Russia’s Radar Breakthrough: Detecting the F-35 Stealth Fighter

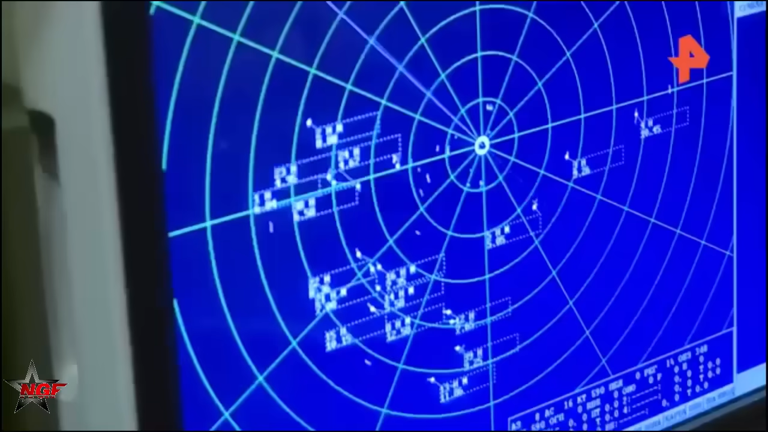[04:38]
a stationary, over-the-horizon system capable of monitoring targets up to 2,000 kilometers away.